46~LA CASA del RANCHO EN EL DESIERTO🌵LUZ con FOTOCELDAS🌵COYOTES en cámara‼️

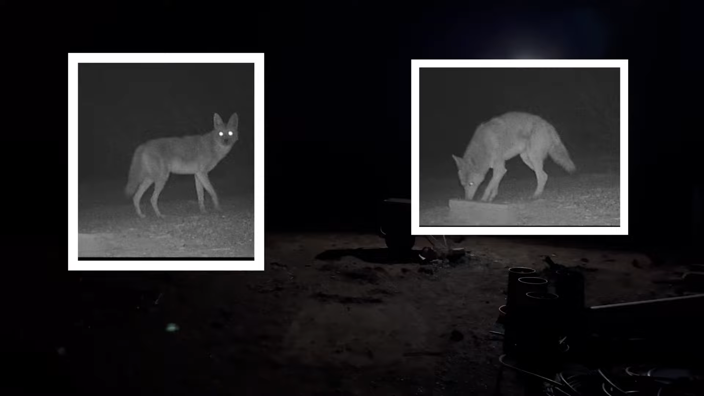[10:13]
Salieron muy nítidas las imágenes, me gustaron mucho, hasta parece que posaron. Pues ahí están los coyotitos.